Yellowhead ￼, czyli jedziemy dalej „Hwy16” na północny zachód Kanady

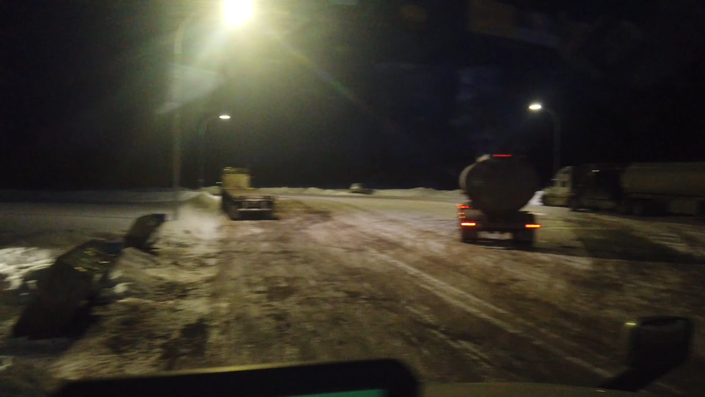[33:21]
On stanął jakoś tak w poprzek, co zamknął. Nie wiem. Także dobranoc. Do następnego, może do jutra.